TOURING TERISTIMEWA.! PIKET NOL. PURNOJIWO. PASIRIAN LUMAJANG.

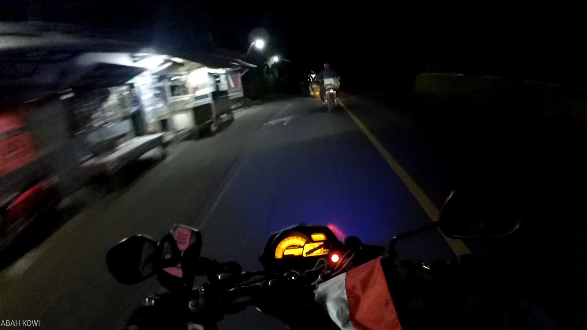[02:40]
Melewati perhutanan-perhutanan gitu Dengan jalan-jalan yang berliku Dan disini juga hampir Bukan hampir sih Memang udah gak ada bengkel yang buka gitu kan Warung kopi pun udah jarang gitu Yang buka disini gitu kan Ini kurang lebih tadi ya Mungkin jam sebelasan lah kira-kira Jam sebelasan malam gitu ya Jam atau jam 22 gitu ya Oh jam 23 berarti ya Jam 23 Tanggal 27 November 2021 Gitu kan
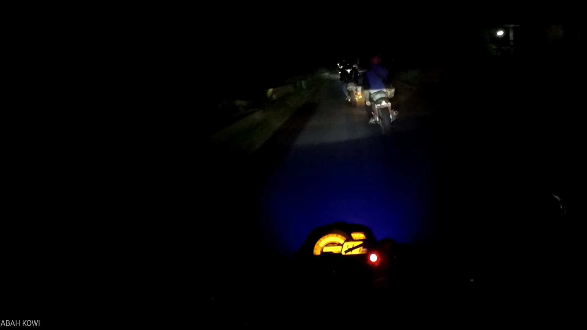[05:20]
Disini Medan jalannya berliku Berliku dan berliku
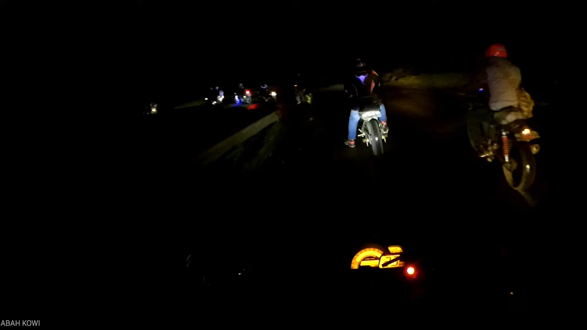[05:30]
Ditambah lagi Berair basah gitu kan ya Ditambah juga Berlubang gitu Dulu-dulu gue sekalian Ini yang cukup repotnya itu Berlubangnya ini nih Oke Ada yang isi bensin Kita tunggu dulu Sebentar Aduh seharusnya Saya yang berhenti ya Karena saya tuh Tim sweepernya gitu ya Saya tim penyampu bersih nih Oke Tunggu dulu sebentar lah
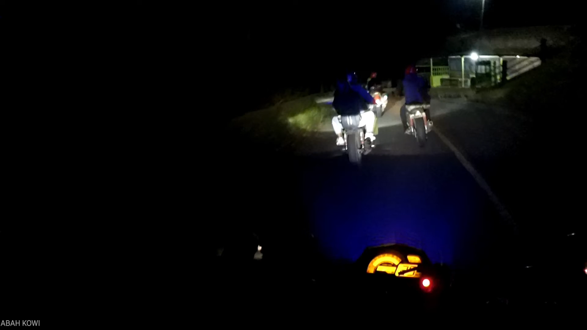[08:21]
Ini jalannya di Lumajang Ini tikungan terus anjir Kayak gak ada abisnya gitu nih tikungan nih Untung udah dikasih makan gitu kan Jadi gak sampai mabuk darat gitu kan